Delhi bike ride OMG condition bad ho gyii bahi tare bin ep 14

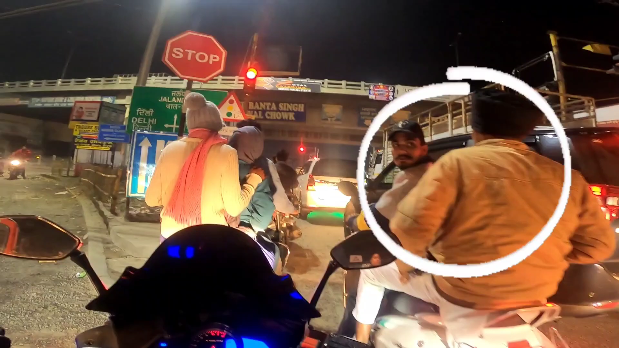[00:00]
ज़्यादा जाम है तो अभी इसको ये देखो गाइस,
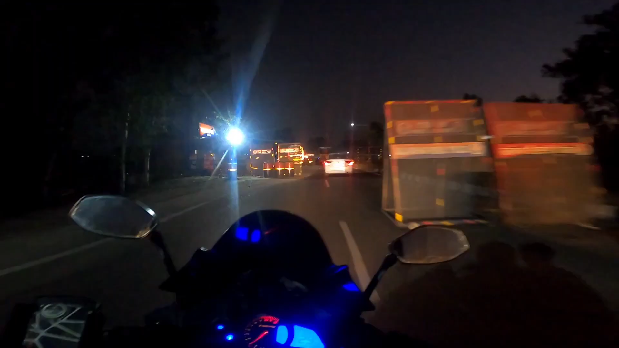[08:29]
वहाँ का आया पुलिस का, पता नहीं कौन सी पुलिस है, ये तो हिंदी में लिखा हुआ है, हिंदी मुझे आती नहीं है, बट हिंदी आनी चाहिए, थोड़ी बहुत आती है लेकिन इतना फिर रुक के पढ़ना पड़ता है।
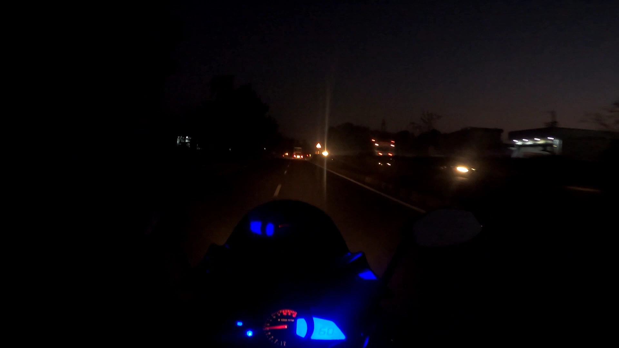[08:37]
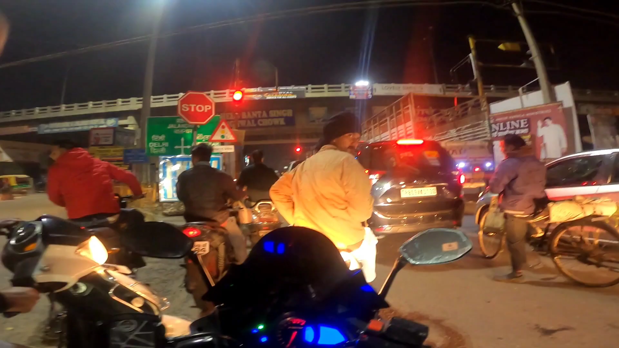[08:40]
भाई अभी हम पहुँचे हैं अमृतसर के करीब ही हैं, यहाँ पे कुछ पता नहीं चल रहा है कहाँ पे हैं, अभी हमने यहाँ पे रूम वगैरह लेना है कहीं पे, रूम अमृतसर है राइट में, दिल्ली है लेफ्ट में,
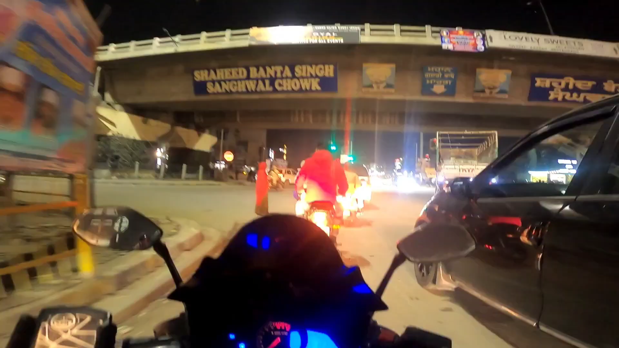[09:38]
वाइज़र खुला है, वाइज़र खुला रखने के बाद आवाज़ ऐसी आती है, जलंधर सिटी है वो जो हमने अंदर जाना है।